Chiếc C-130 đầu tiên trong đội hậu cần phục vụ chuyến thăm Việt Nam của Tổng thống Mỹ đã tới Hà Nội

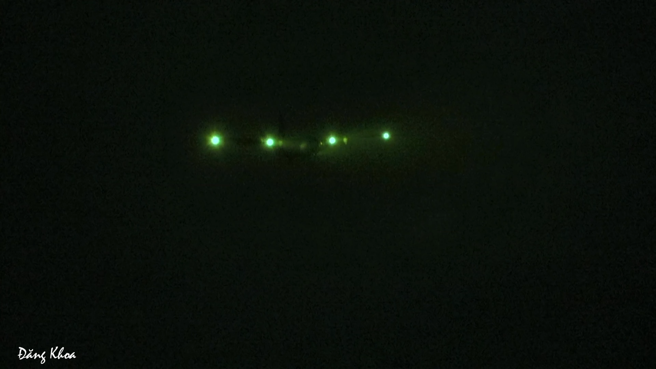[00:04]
Xin chào các bạn Trước mặt mình là ánh đèn của một chiếc máy bay vận tải quân sự đang chuẩn bị hạ cánh xuống sân bay quốc tế nội bay Đây là một chiếc C-130 của không quân Mỹ Như mình đã nói trong video về các loại máy bay của Mỹ có thể đến Hà Nội trong dịp chuyến thăm của Tổng thống Mỹ Joe Biden Thì hai loại máy bay vận tải quân sự có thể gặp được là C-130 và C-17
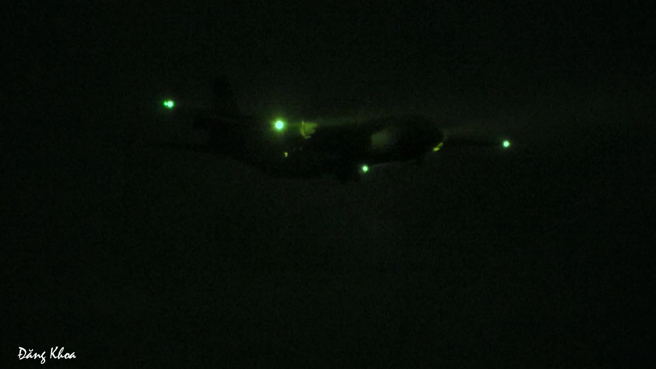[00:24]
C-17 thì đã đến nhiều rồi Nhưng đây là chiếc C-130 đầu tiên đến Hà Nội trong dịp này